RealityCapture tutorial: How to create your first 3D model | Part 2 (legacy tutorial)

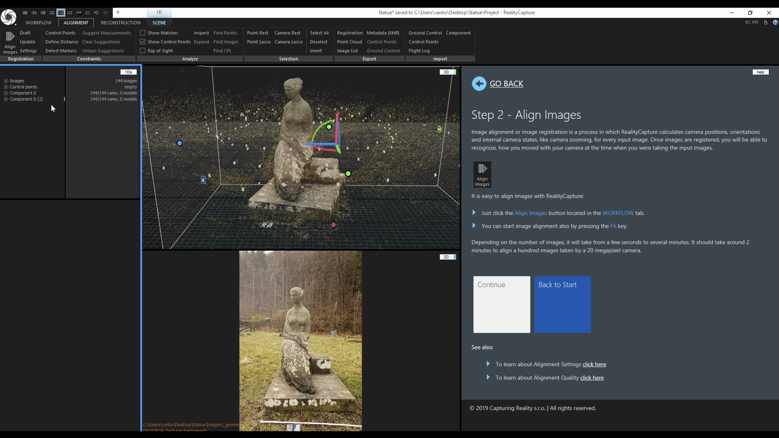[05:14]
The first one was created with grouped images and the second one with ungrouped images. We can compare the errors and the errors are lower in the second component.
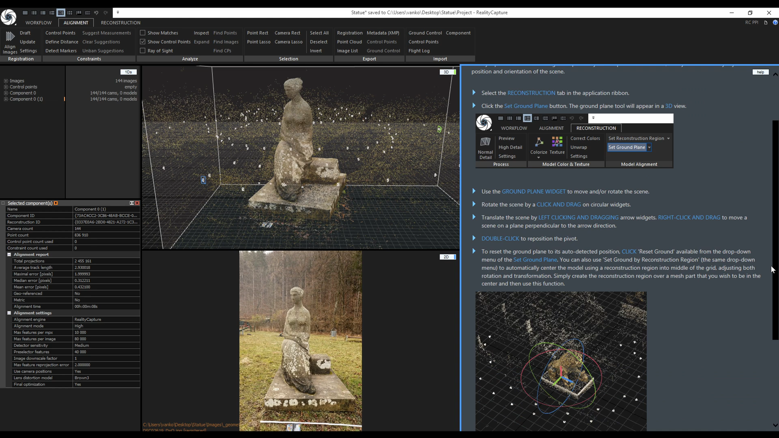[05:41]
What I like to do is to switch to one of the orthographic views instead of the perspective view. First I will switch to the top view. The views can be switched in the 3D scene context tab.
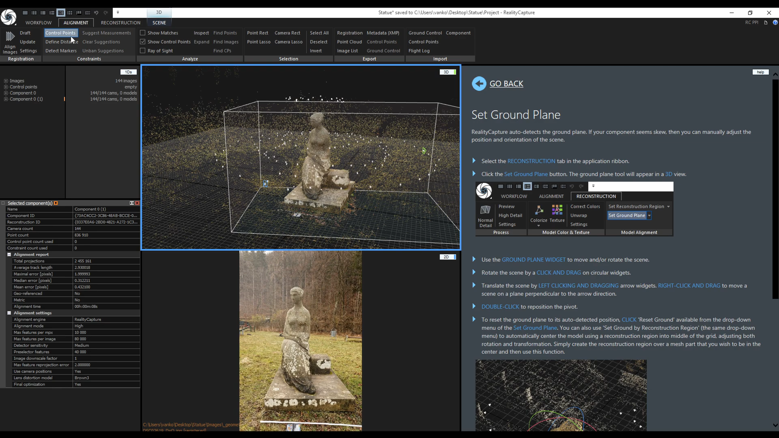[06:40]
Activate the control point tool and now when I move the mouse cursor over the 3D view, RealityCapture previews the control points location in the 2D view.
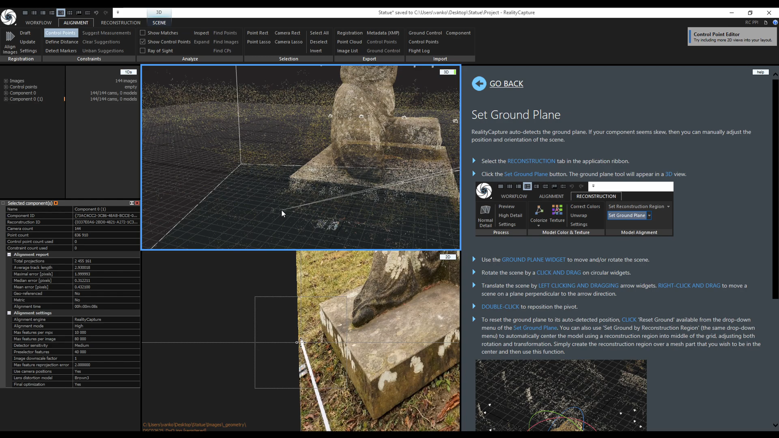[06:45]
I will use the folder meter stick to define two control points and use them to define the distance between them.
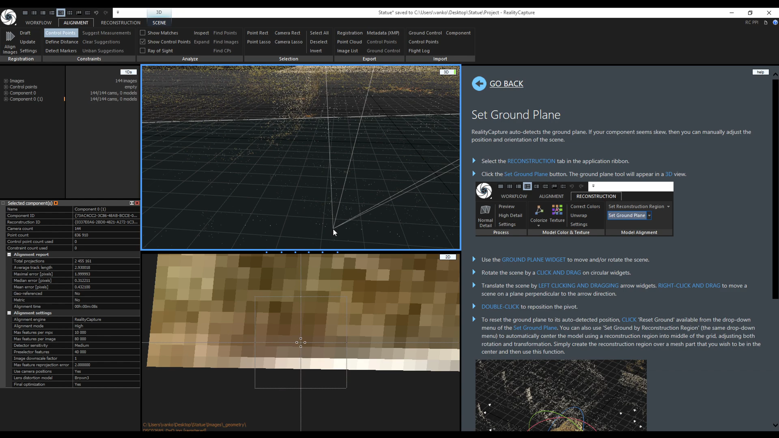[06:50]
The first one will be on one end at 10 centimeters. I don't have to place it that accurately because I will adjust its position on multiple images. The second one will be at the other end at 1 meter and